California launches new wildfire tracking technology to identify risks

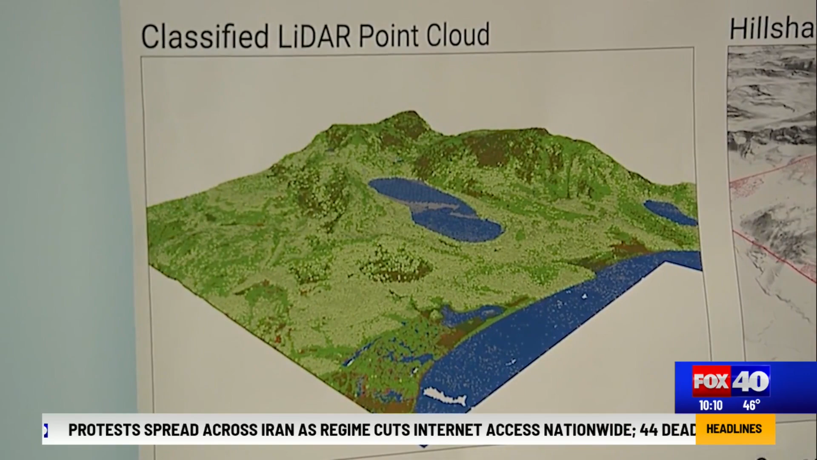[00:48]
Which tells us how tall trees are and shrubs are and homes and other critical infrastructure.